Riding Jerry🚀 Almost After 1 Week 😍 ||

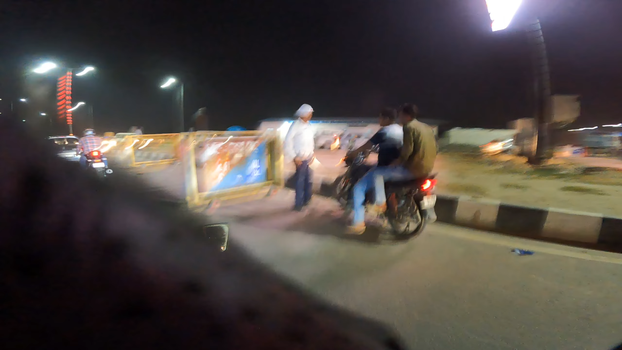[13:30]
भाई साहब एंजॉय करो मगर ऐसे नहीं, और यहाँ दो हेलमेट जरूरी है। और इनका देखिए इनका अलग सिस्टम है, ये सिंगल हेलमेट में।
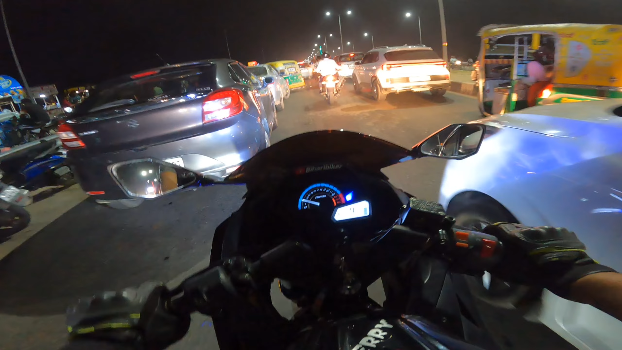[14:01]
भाई ये ट्रैफिक अलग लेवल का रहता है यार मरीन पे, यहाँ पे रुकना पॉसिबल नहीं है यार, थोड़ा आगे चलते हैं।